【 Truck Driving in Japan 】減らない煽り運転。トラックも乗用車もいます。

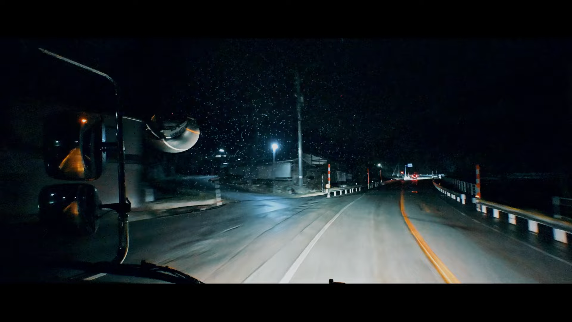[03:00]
今日の峠はとりあえずは雨っぽいですね。まあ、雪はよっぽどないと思います。今ここの温度計も4度なんで、今日は全然大丈夫じゃないでしょうか。とりあえず今からあの峠へ登っていきたいと思います。なんかすごい途中で止まってる車がおるな。
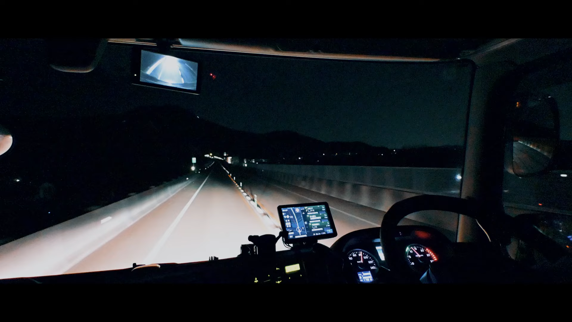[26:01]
車間でずっとついてきてますもんね。あ、恐ろしい限りですわ。急いどるんか知らんけど、まあ単線やでしゃあないですよね。